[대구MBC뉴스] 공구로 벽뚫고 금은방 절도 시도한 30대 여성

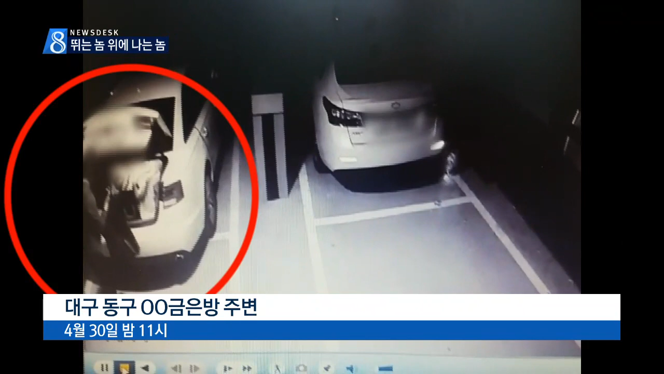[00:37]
사전 답사를 하고도 귀금속을 훔치는 데 실패한 채 범행 현장을 급히 빠져나갑니다.